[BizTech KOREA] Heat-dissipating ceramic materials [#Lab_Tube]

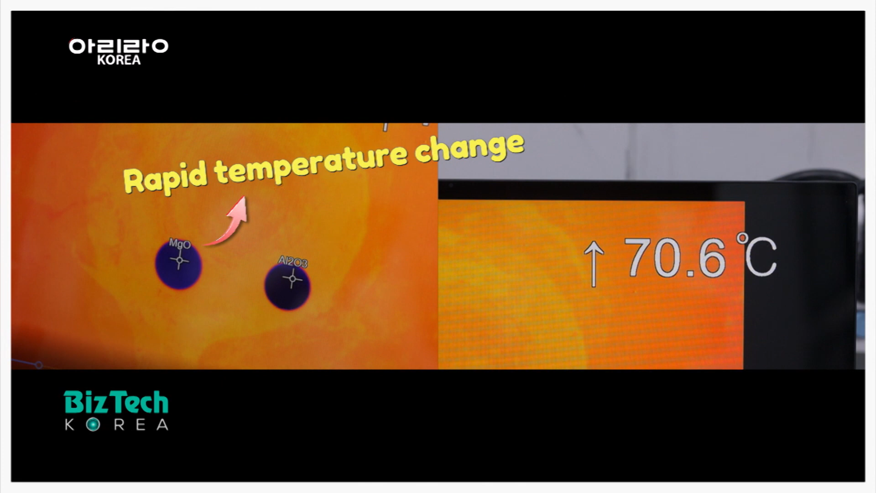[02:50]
When filming with a thermal imaging camera, the newly developed material shows rapid temperature change.
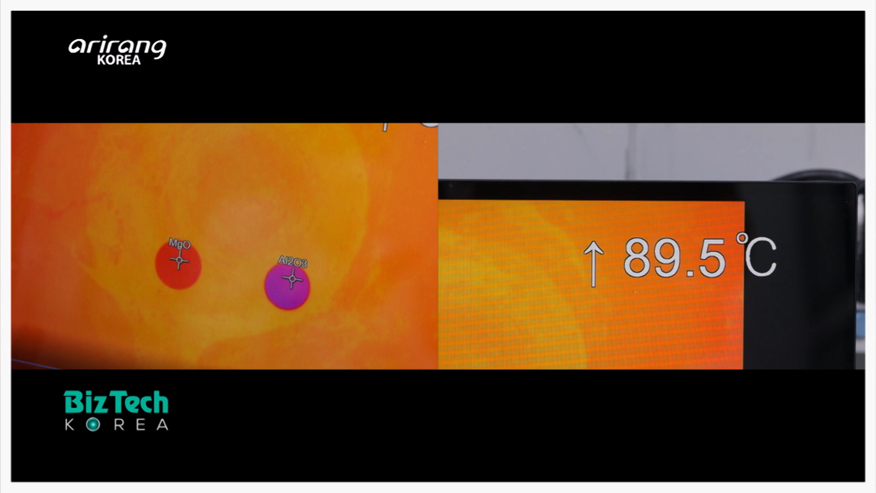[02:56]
It offers strengthened thermal conductivity than alumina.